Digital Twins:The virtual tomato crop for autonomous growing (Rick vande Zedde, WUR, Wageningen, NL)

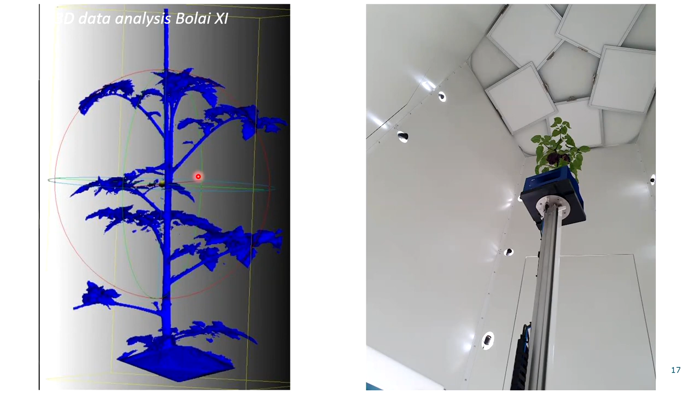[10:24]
But data is not useful for research, so you need to extract information before you can actually do something with it. Although you can say we are a bit like the technology geeks we already like this this this data, but one of our. PhD students is working on extracting information.
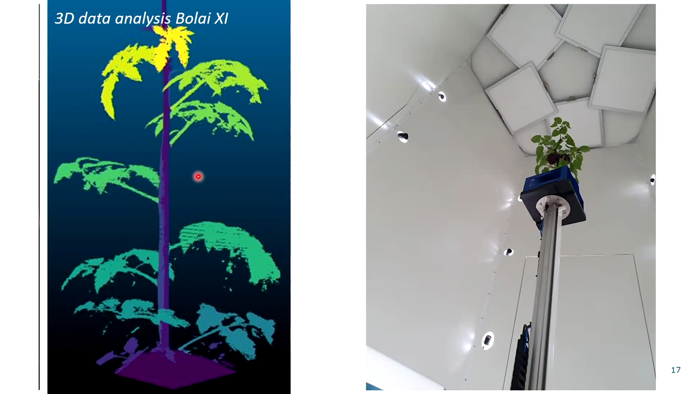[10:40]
From that data, so we're going to count leaves going to estimate leave area i'm going to try to get rid of that stick and then data is changed into information.